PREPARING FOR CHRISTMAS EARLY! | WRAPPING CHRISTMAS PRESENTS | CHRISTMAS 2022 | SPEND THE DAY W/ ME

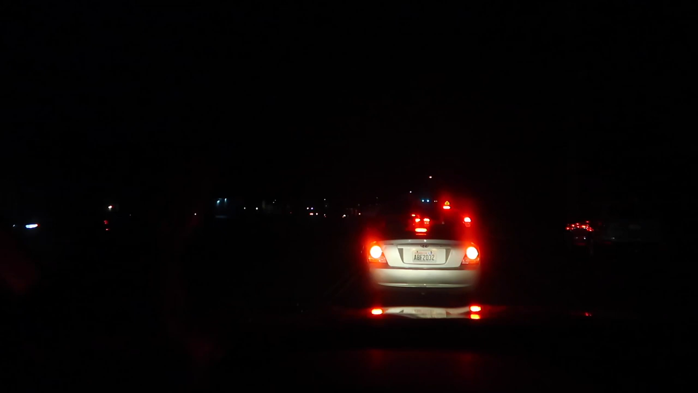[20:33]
Oh sweet, one car just did it. If enough people can just go ahead and turn left up there we can get out of this mess and work our way around. But right now I'm kind of blocked in.